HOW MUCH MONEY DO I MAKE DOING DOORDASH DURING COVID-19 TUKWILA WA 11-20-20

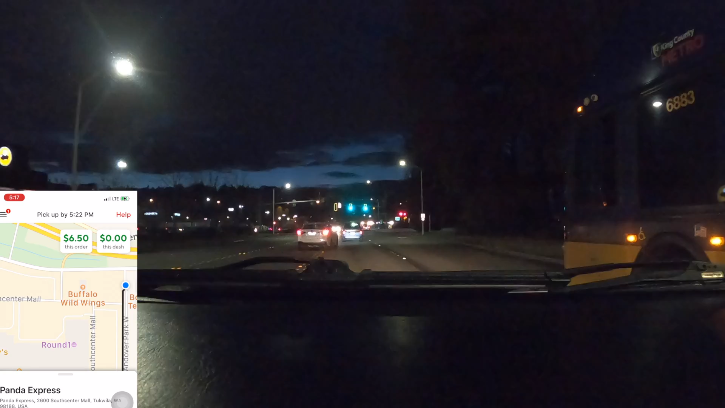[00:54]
So we have the Panda Express and we have an add-on to the Mexican place. Qudoba. Qudoba? Yeah. For how much? $8.25. $8.25. For an additional 1.6 miles.
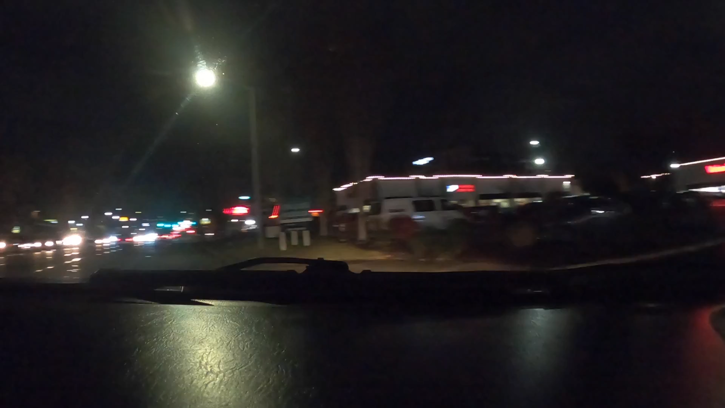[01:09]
Additional 1.6 miles. Okay I'm going to Panda Express right now to pick up food. This is Trap Sushi place.
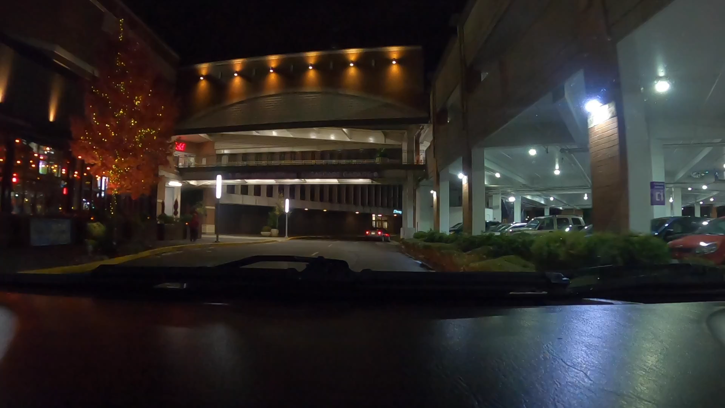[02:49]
We're here at Kildoba to pick
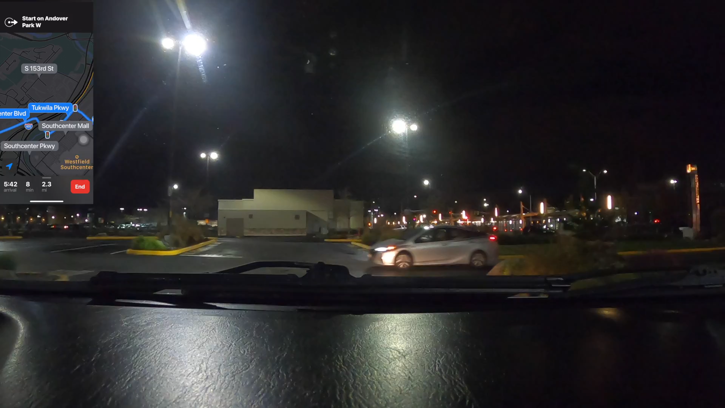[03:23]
Okay, we're almost at the customer house right now.
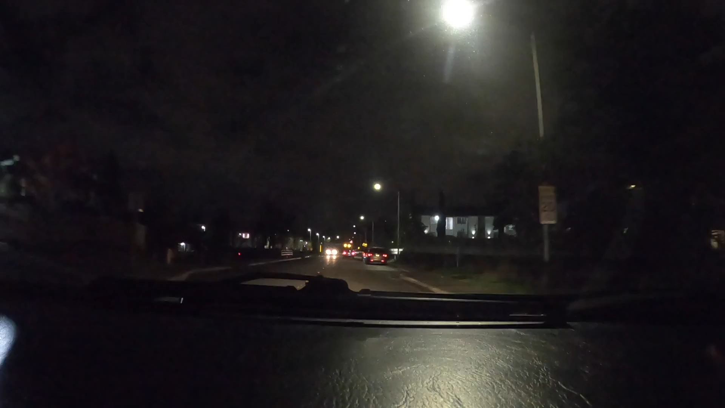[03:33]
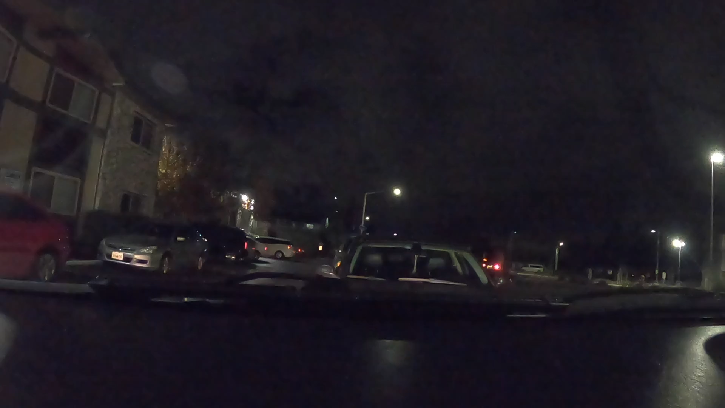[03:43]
Okay, we just drop up at the Panda Express for the customer and we go to the Kildoba customer.
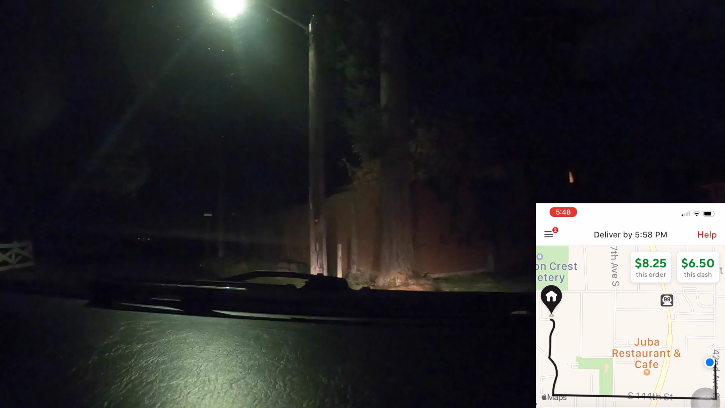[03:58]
Okay, we're at the customer house right now. Let's drop it up.